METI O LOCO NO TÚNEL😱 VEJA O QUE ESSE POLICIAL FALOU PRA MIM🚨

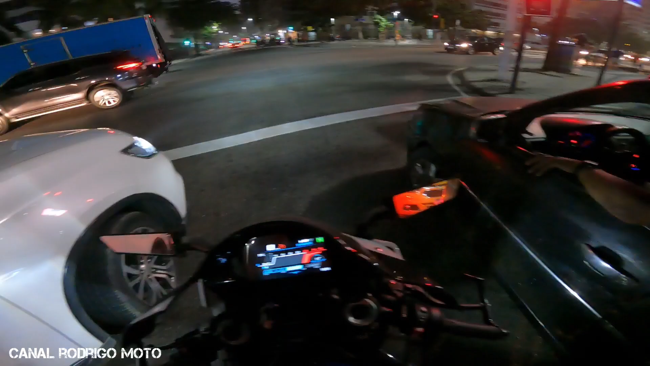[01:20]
Essa é uma máquina que chama muita atenção, tá? Quando eu comprei essa moto aqui, eu não imaginava que ela fosse chamar tanta atenção como ela chama, tá? Pra mim, na minha opinião, eu acho que é uma das motos que mais chama atenção. E eu percebi, quando eu olho a gravação depois em casa, eu percebi que a reação das pessoas são as mais diversas
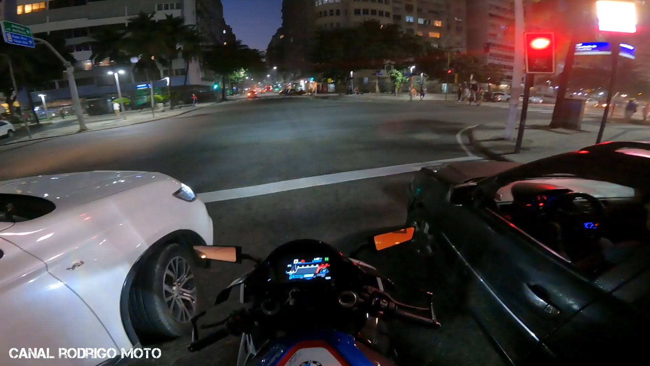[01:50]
possíveis, entendeu? E o que que acontece? Tá filmando, valeu. Eu percebi que acho que o cara tá incomodado com o barulho. Eu percebi que a reação são as mais diversas possíveis. Eu percebi isso depois da gravação, entendeu? Então o que que eu vi?
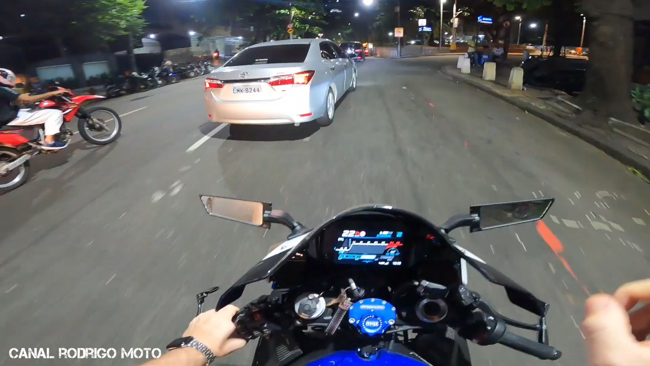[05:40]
Vai entrar aqui, ó. Quer ver? Olha lá. Entrou, viu? É fogo. Não, ele tá certo, né? É a gente aqui que tá errado.
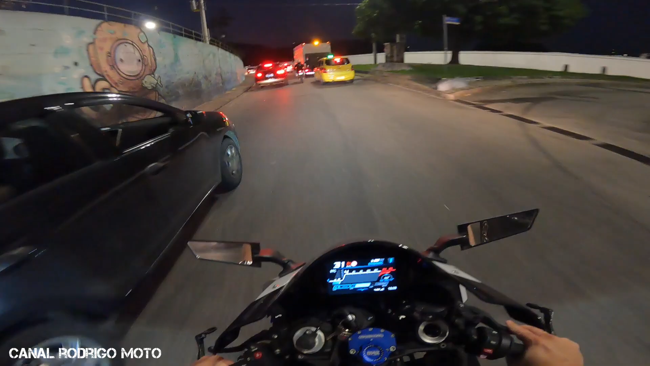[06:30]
Bora. Bora. Não mostra não, vambora. Ih, peguei o caminho errado. Bora. Opa, obrigado. Valeu, tiozão. Tiozão, isso aí, valeu.
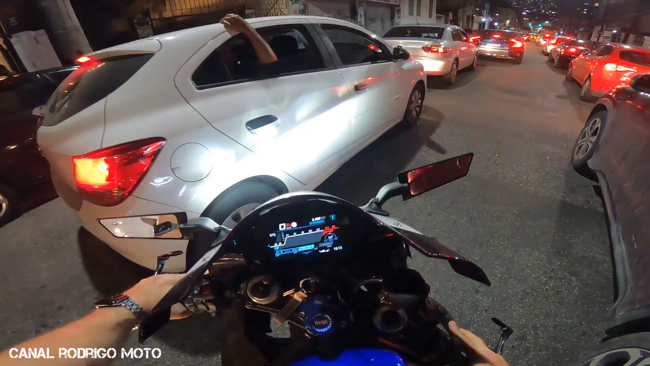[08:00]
Passou. É fácil fazer corredor com essa moto aqui. Fala, filho.
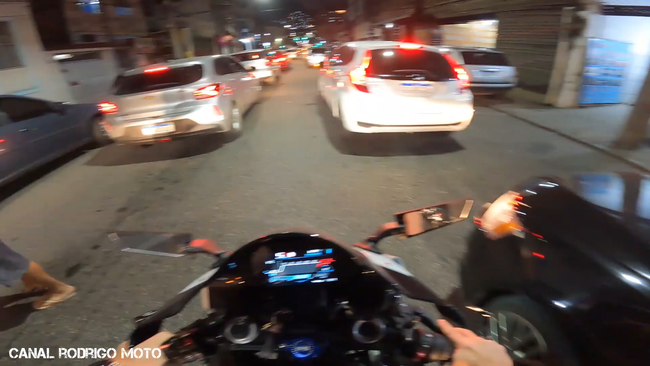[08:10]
Não é ruim, não. Essa moto aqui ela é leve, ainda mais a Carbon. Essa daqui é S1000RR M Carbon. Olha a braba lá no espelho, ó.
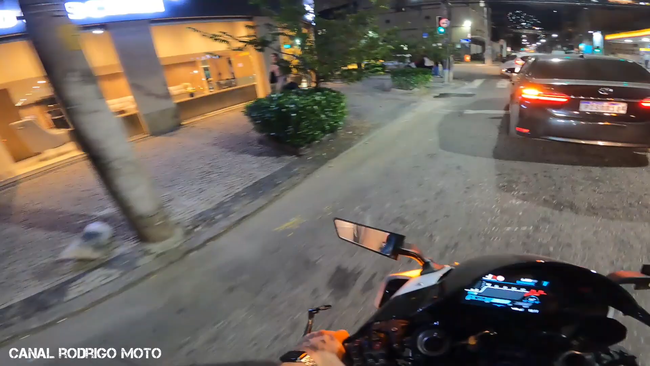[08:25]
A braba tá aqui, né? Fala com o pai.